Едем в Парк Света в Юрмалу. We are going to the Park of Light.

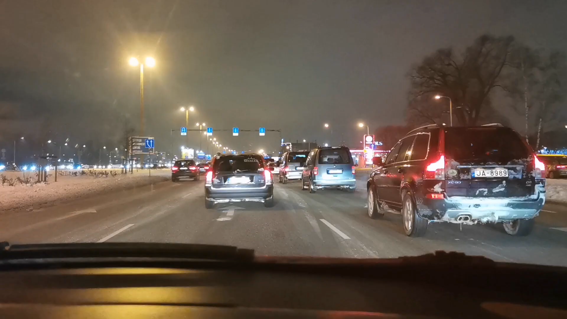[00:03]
Добрый вечер, дорогие мои друзья, подписчики канала и гости. Мы едем по Акраста, вечерняя Акраста, береговая улица, то есть с левой стороны у нас Даугава, река Даугава. И едем мы сегодня с Юрой в Юрмалу, именно вечером.
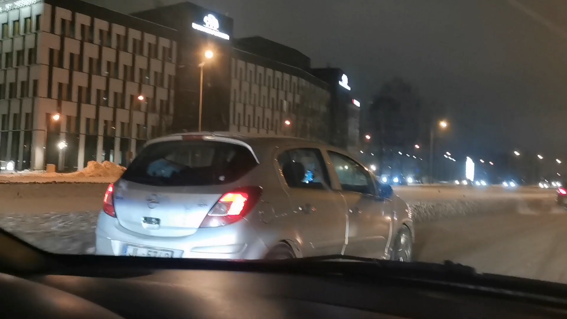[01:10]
Здесь офисное здание, а справа будет большой-большой торговый центр.
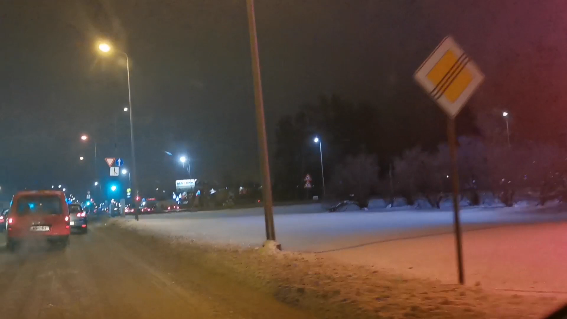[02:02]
До Юрмалы, от центра 18 километров, да, Витя? Вот, торговый центр спицы, спицы, спицы, спицы, спицы,
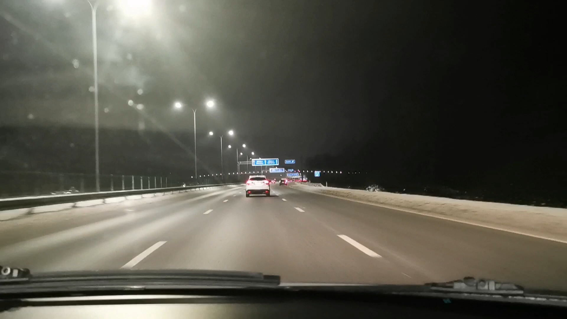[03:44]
Вот, вперед Юрмала, в Инспилс, от памяти и дороги, направо у Папита, а налево, в сторону Эстонии.
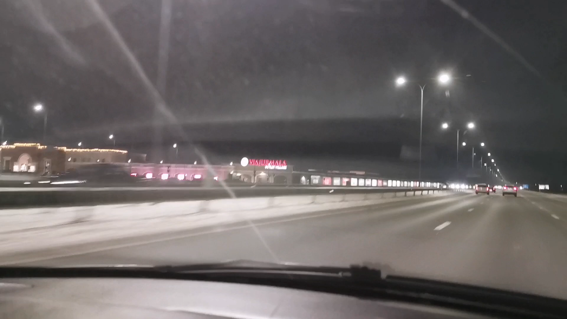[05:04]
Вот он во всю длину. Сколько здесь бутиков различных. Ага, чуть-чуть дальше будет, с левой стороны, конюшни, манеж. Ну, для частных держателей лошадей. Ну, а там слева поселочек. Такой. С домиком двухэтажных.
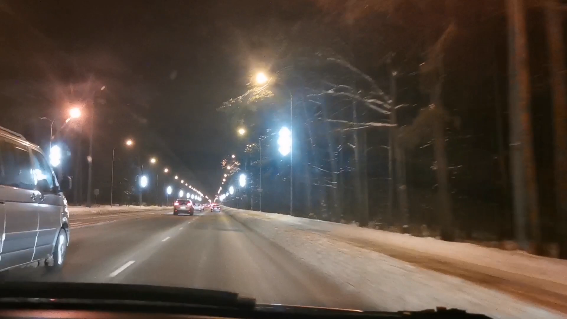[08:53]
Смотреть, как декорировали к Новому году, к Рождеству. Этот парк раньше до ковида там было очень интересно. Сейчас не знаю. Вот он просто впереди.